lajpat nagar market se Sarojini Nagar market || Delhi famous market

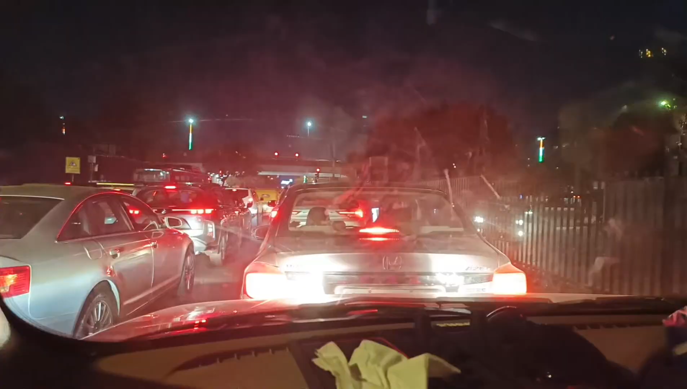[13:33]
तो बस हम अभी थोड़ी दे रही खसके हैं वरो प्रेंग रिंग रिंग रोड का मर्ज़र तो यह पर आपको जाम मिले गए मिलेगा तो जी इसे जाग अभी डे। शकते हैं हैं चल फ़ड़ी ए गाड़ी तो यह दिली है मेरी जाम